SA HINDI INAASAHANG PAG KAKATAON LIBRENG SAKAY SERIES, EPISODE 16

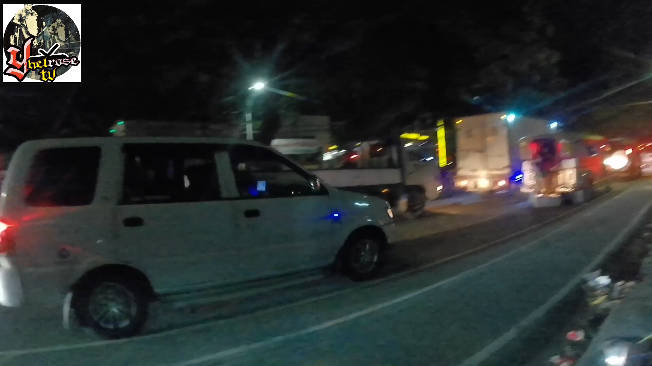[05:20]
Oh, dito na lang, sir. Dito na lang tayo dumaan, sir, kasi pag, dito, sir.
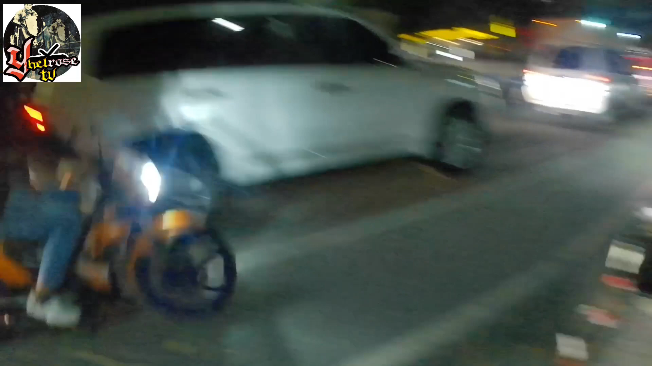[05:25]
Ako, sir, ano, natuwa naman ako kasi, after how many months, no?
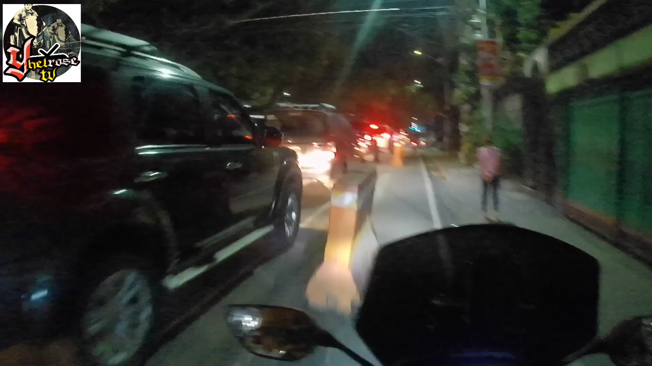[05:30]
Oo. Dito na lang, unexpected. Ayan, sir, na-traffic pa. Kanina pa kayo dun, sir?
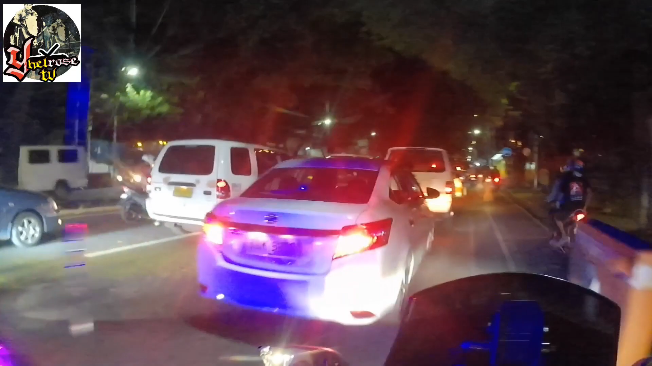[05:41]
Oo, ang hirap talaga. Dignan mo, sobrang traffic pa, siksikan.
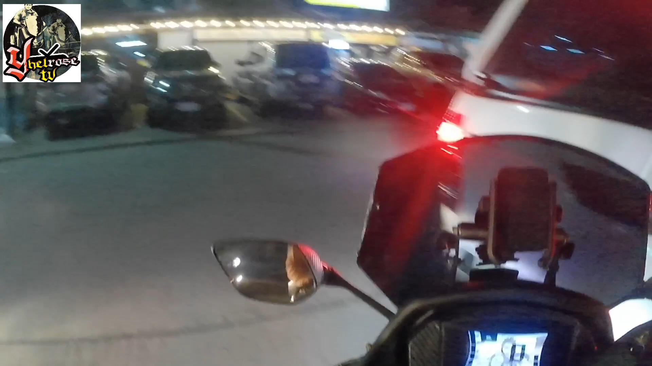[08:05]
balingsela kung ano sir oh ang traffic no kahirap lang talaga sa mga kayo yun ay kaya nga sir pato oh nakakatuwa naman natuwa naman ako dun nakapagsakay ulit ako ng ano